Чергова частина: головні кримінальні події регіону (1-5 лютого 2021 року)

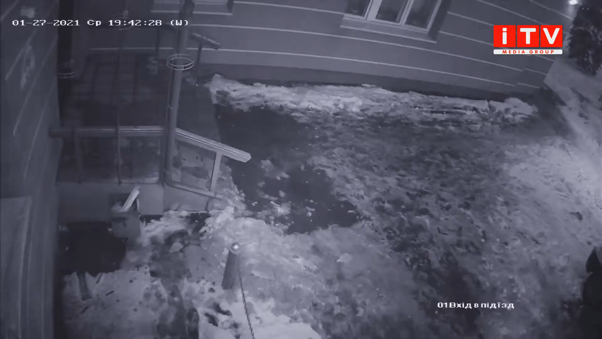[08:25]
Рівне сьома вечора. Восьмирічний школяр з магазину повертається додому.
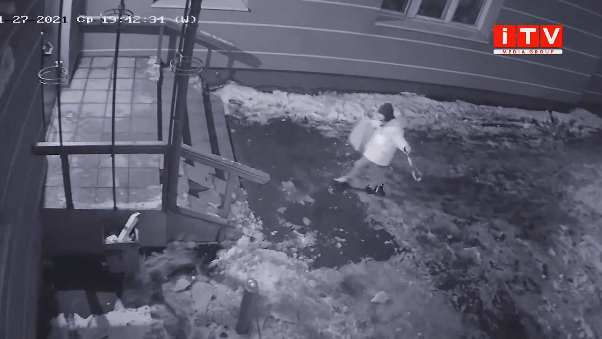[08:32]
Аж раптом біля під'їзду на дитину нападає незнайомка в капюшоні, затискає рот рукою та силоміць тягне за будинок.
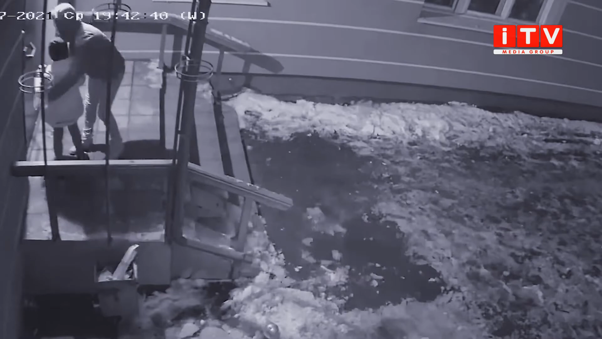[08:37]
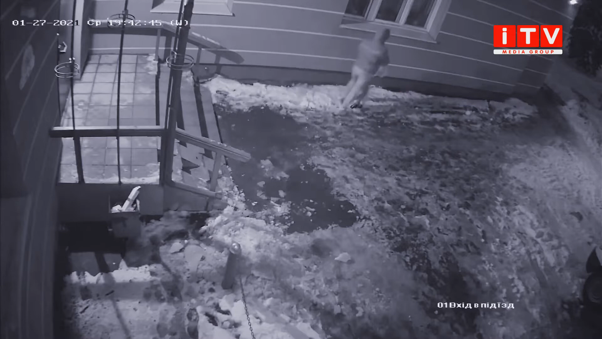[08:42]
Хлопчина намагається пручатись, але доросла жінка сильніша. Вона забирає в дитини кілька десятків гривень та відпускає. А перед тим, як втекти, ще й залякує.